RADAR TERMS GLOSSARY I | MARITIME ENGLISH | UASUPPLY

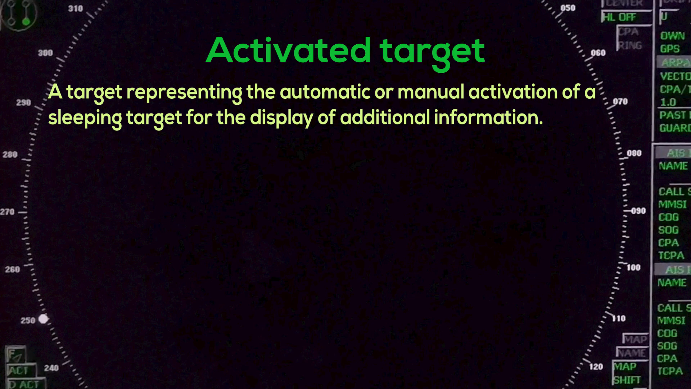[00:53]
Activated Target A target representing the automatic or manual activation of a sleeping target for the display of additional information.
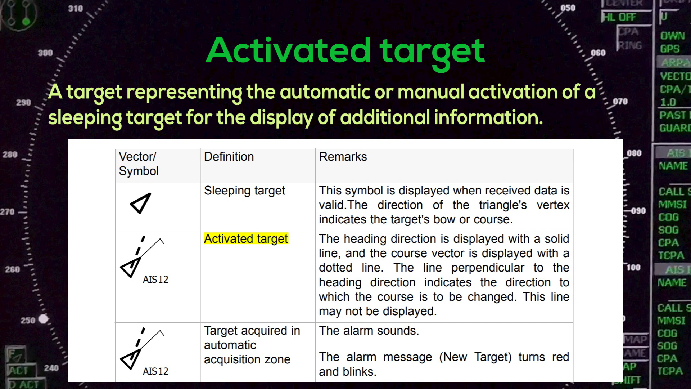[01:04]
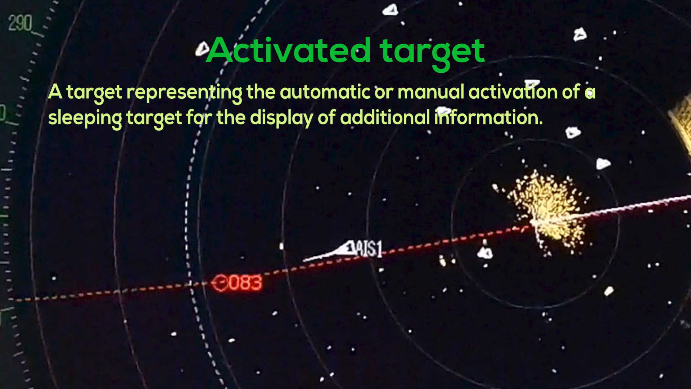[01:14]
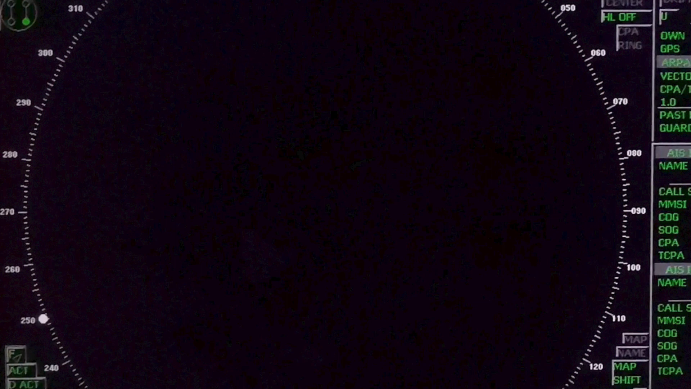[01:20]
AIS, Automatic Identification System, a system which enables ships and shore stations to
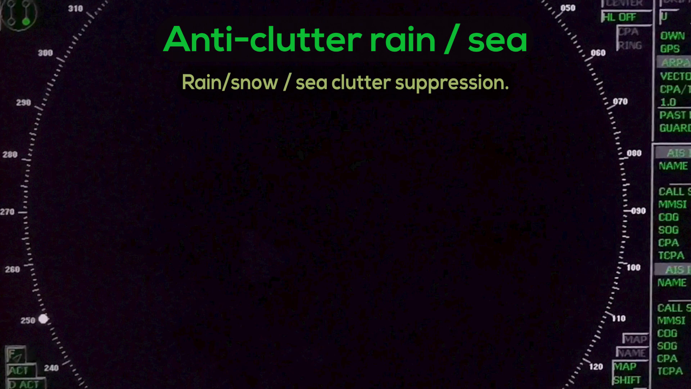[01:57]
Anti-clutter rain, Anti-clutter sea, Rain, Snow, Sea, Clutter Suppression
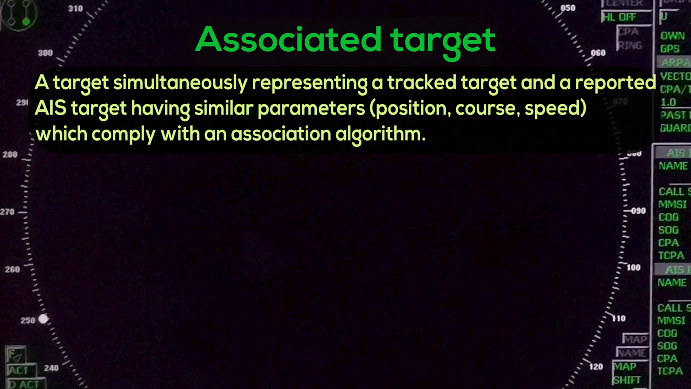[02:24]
representing a tracked target and a reported AIS target having similar parameters. Position Course Speed Which comply with an association algorithm.
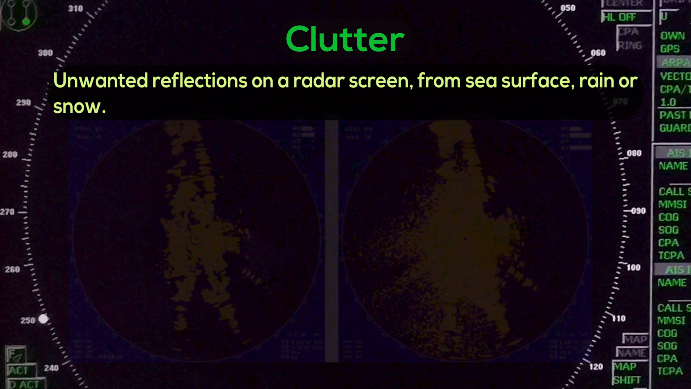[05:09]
REFLECTIONS ON A RADAR SCREEN FROM SEA SURFACE, RAIN OR SNOW
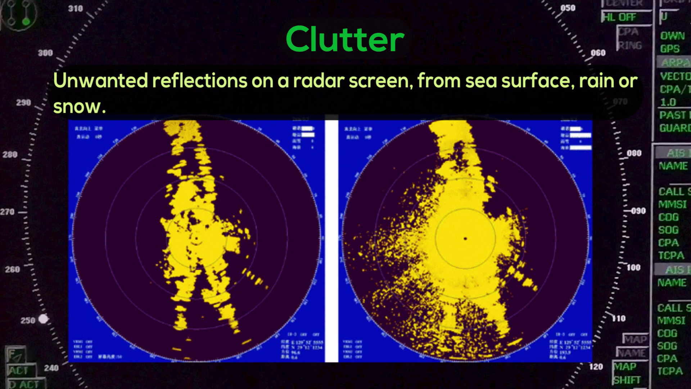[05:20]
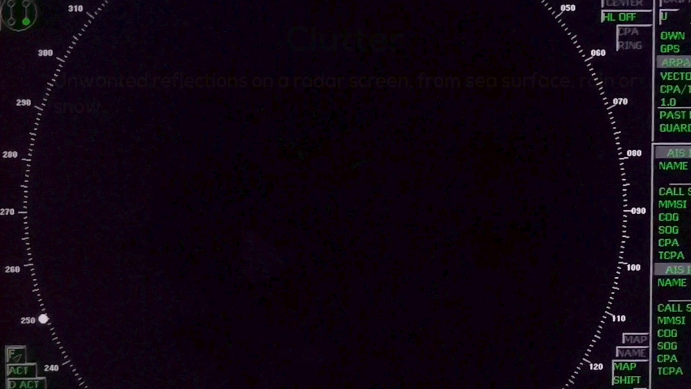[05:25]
COG COG COURSE OVER GROUND THE DIRECTION OF THE SHIP'S MOVEMENT RELATIVE TO THE EARTH MEASURED ON BOARD THE SHIP EXPRESSED IN ANGULAR UNITS FROM TRUE NORTH
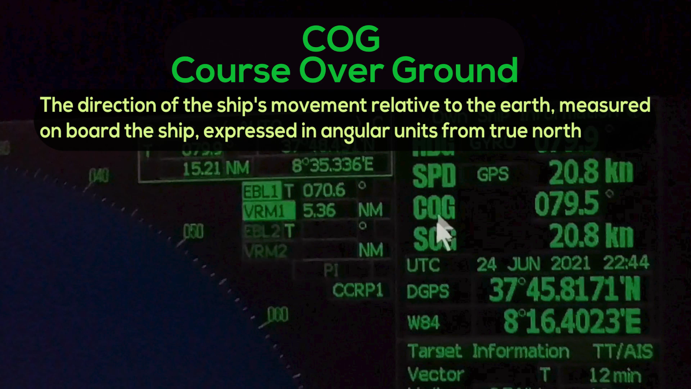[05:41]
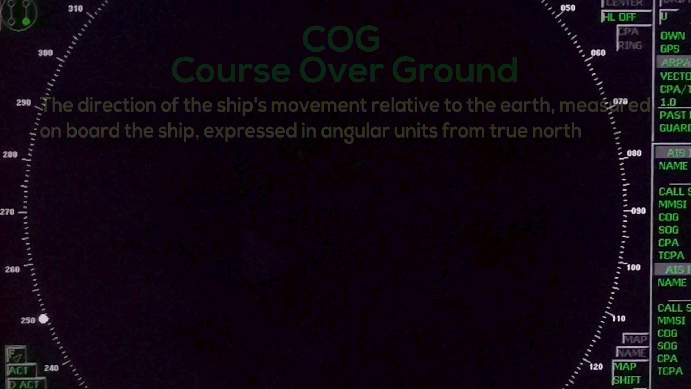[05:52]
COURREL CORREL CORREL CORRELATION IS A COMPARISON BETWEEN TWO WAVEFORMS AND THE MEASUREMENT OF THE AGREEMENT IT
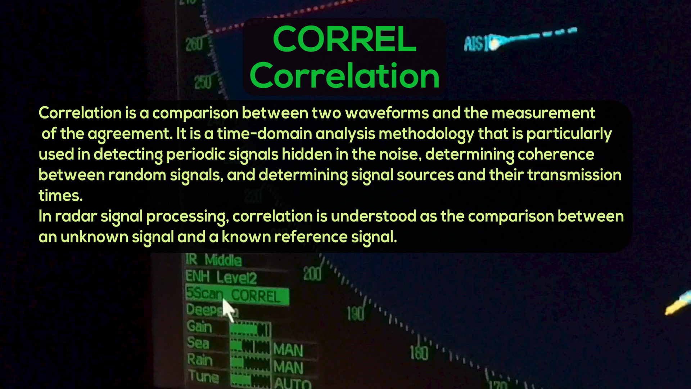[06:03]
IS A TIME DOMAIN ANALYSIS METHODOLOGY THAT IS PARTICULARLY USED IN DETECTING PERIODIC
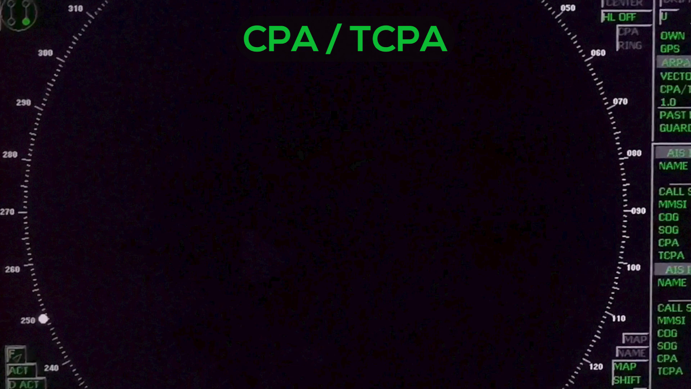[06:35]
C.P.A. T.C.P.A. The distance to the closest point of approach
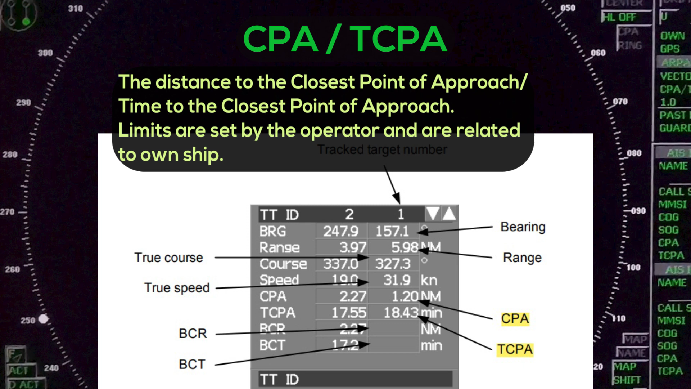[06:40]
time to the closest point of approach limits are set by the operator and are related to own ship C.P.A. T.C.P.A. T.C.P.A.